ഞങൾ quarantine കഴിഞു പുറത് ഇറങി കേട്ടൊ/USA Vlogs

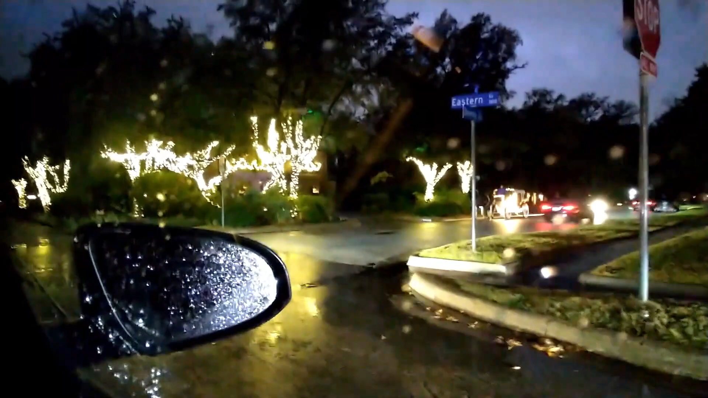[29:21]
നമുക്ക് ഇവിടെ റൈഡ്സ് വേണമെങ്കിൽ പോകാമായിരിക്കും. കുതിര
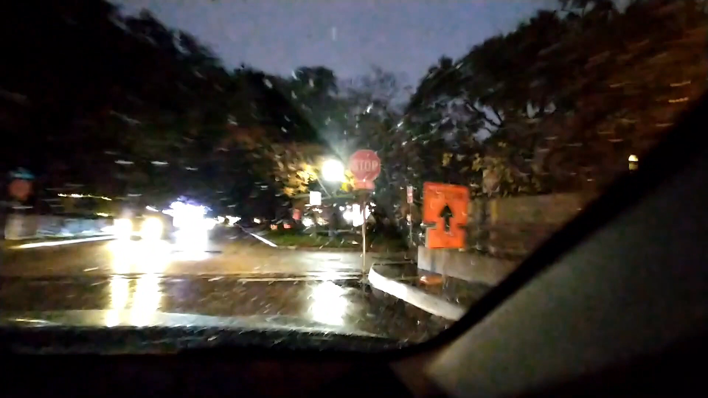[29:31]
രാവിലെ ആണെങ്കിൽ വെട്ടമുണ്ടായിരുന്നു, നന്നായിട്ട് വീട് കാണാൻ വീടിന്റെ ഫ്രണ്ട്.
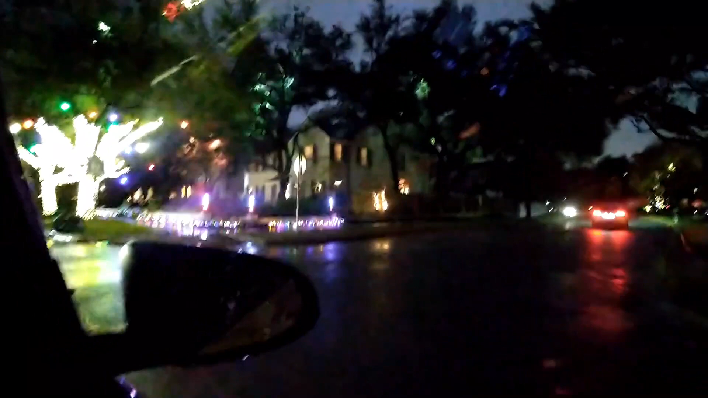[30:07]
വീടുകളാണ്. അത് ഈ ലെയിൻ മൊത്തം അങ്ങനത്തെ